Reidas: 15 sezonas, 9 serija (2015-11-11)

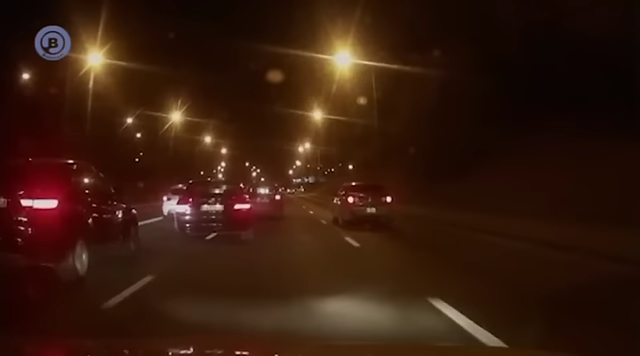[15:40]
Naktį, be posūkų ir nardyti važiuojant į Šeškinės kalną. Tai kaip jie po to nedaužys stotelių, jeigu mentalitetas toks.